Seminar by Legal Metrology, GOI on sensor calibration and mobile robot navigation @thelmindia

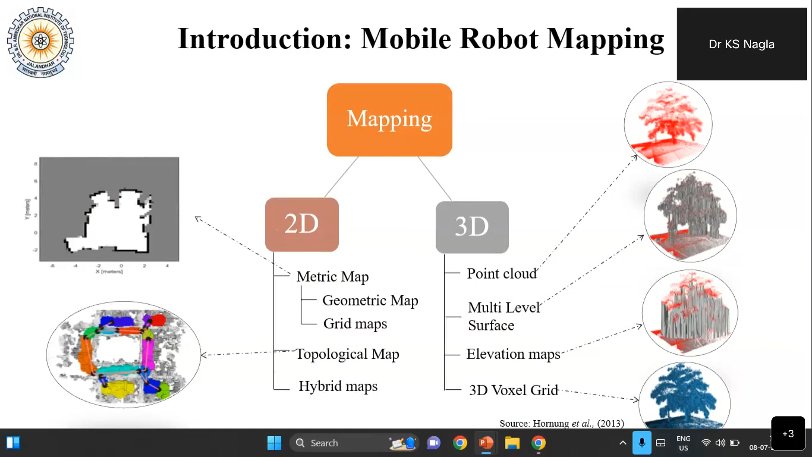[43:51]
the multi-level surface representation is there, and how the elevated maps are generated, and on the left side how the geometric map and the grid maps are generated. So this is the example of the comparison of the 2D and the 3D mapping. In the case of the 2D, the depth of the information can be estimated, but the height is difficult to estimate. But in the case of the 3D map on the right side, you can estimate the shape of the table. Even the depth of the table can be measured by the 3D mapping, but the
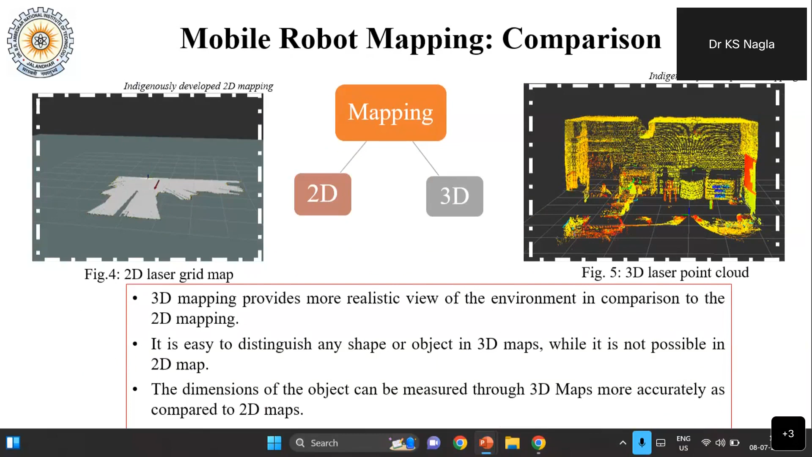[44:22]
full table you will not be able to estimate in front of the board by using a 2D mapping technique.
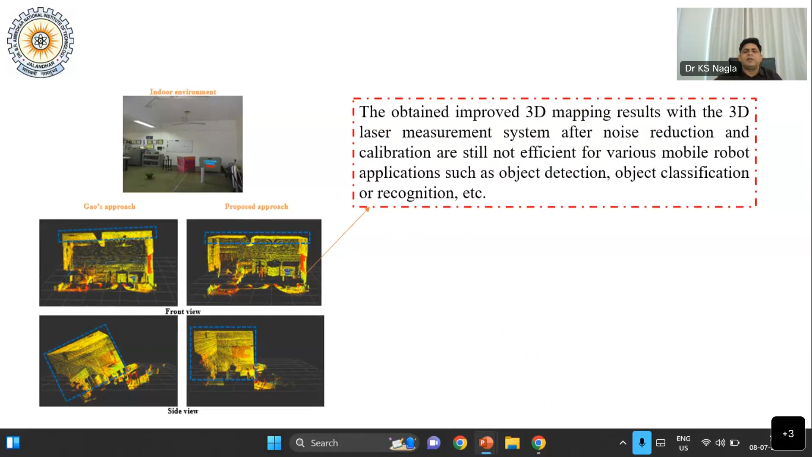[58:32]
So this is the obtaining of the improved 3D map result with the 3D laser measurement after the noise is reduced and the calibration is done.
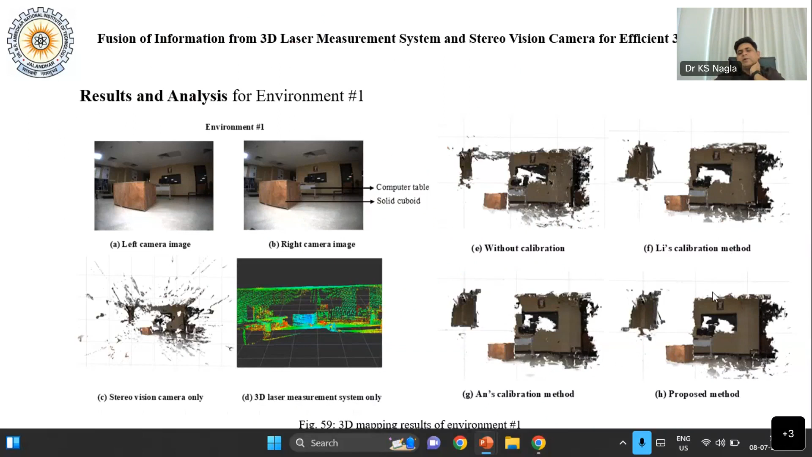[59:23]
This one is the AN's calibration, and this is the proposed calibration. We did the three experiment and compare the result of the three different, the authors, and our results are much more improved, where we estimated that the fused information is much more better after calibration, and without calibration, there are the chances of the errors are there.
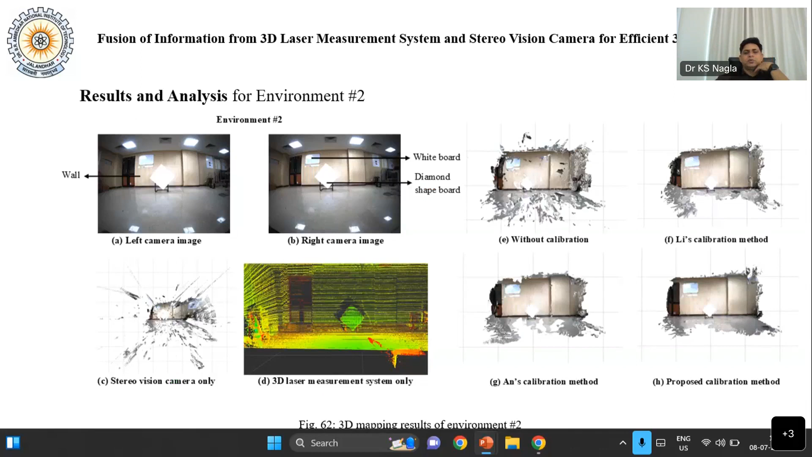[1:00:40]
This is the hash two environment, is the different environment, and this is the third environment also, where the qualitative and the quantitative analysis has shown much differences here.
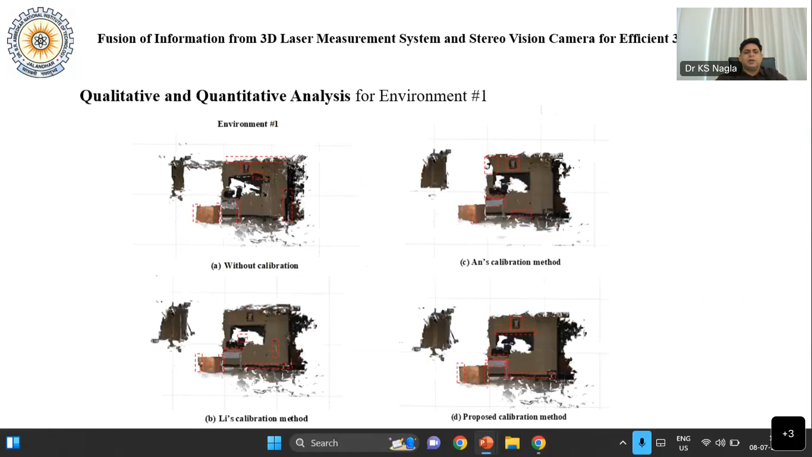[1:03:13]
and it is the extrinsic calibration where the position of the vision sensor is different from the laser sensor.